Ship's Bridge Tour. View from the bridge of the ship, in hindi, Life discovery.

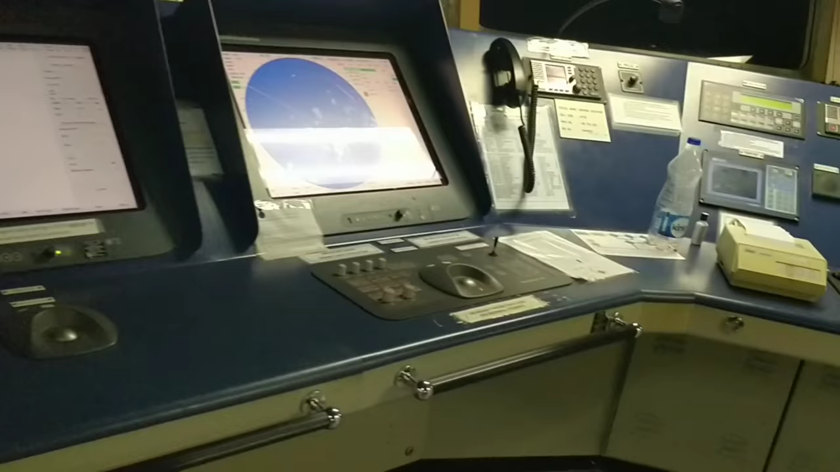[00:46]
ये डिफरेंट टाइपस ओफ एक्यूप्मेंट्स है जिससे शिप मैनौवरिंग की जाती है